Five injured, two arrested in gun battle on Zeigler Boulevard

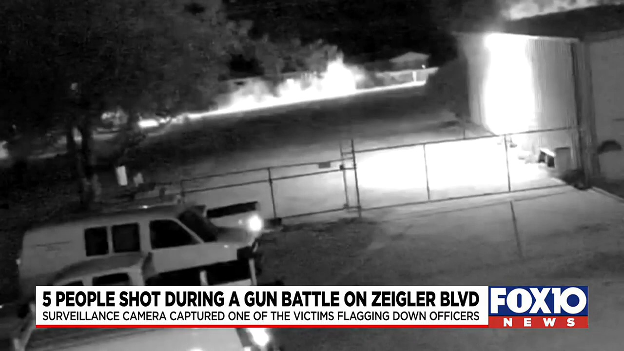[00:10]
while one of the passengers appears to get out and flag down the police. Once officers arrived, they found out this all started as a robbery. The victims had gotten into an altercation with two known subjects.